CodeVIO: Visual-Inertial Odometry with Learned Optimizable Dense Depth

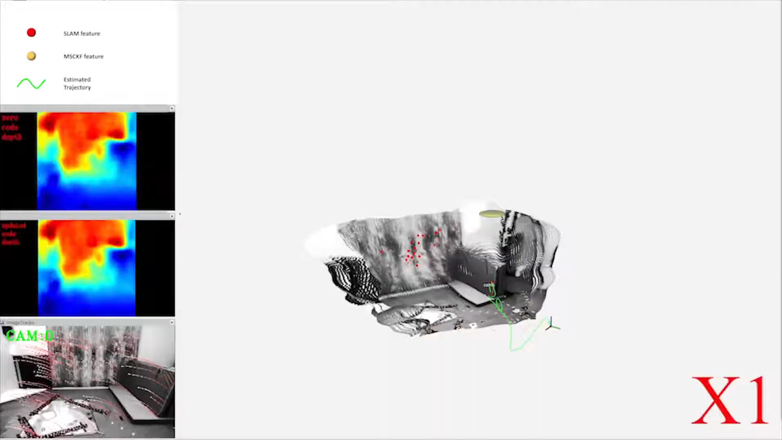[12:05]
Here is a demo of our system running.
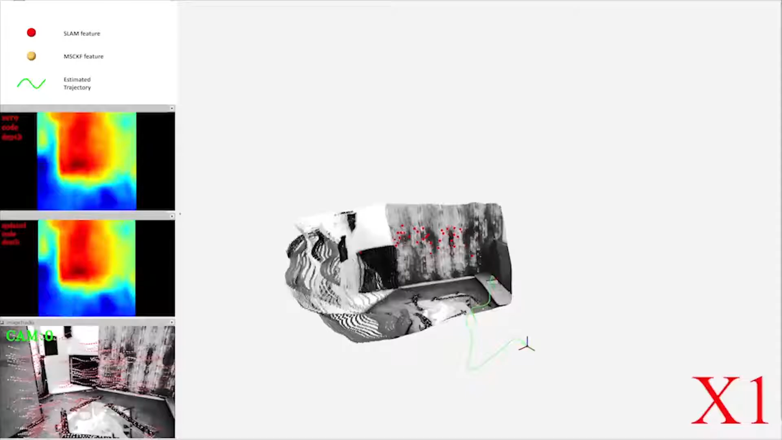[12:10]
In the left sub-windows you can see from top to bottom the most recent zero code depth, updated depth, and current image with feature tracks.
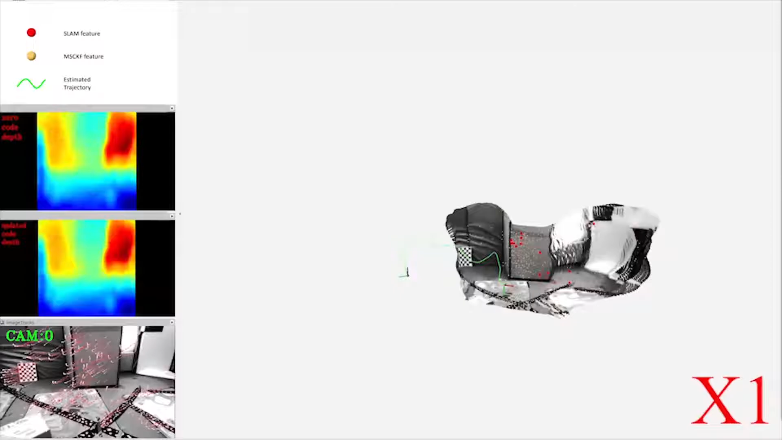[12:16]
The point cloud of the local dense map is shown on the right.
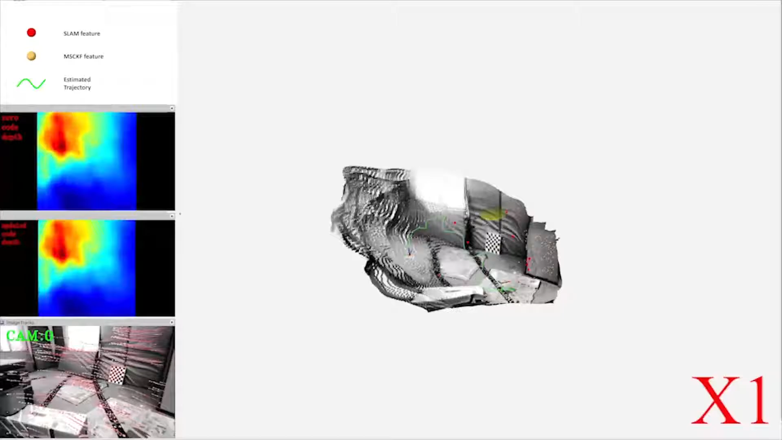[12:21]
As you can see, our system provides reasonable dense reconstructions of the immediate surroundings in real time.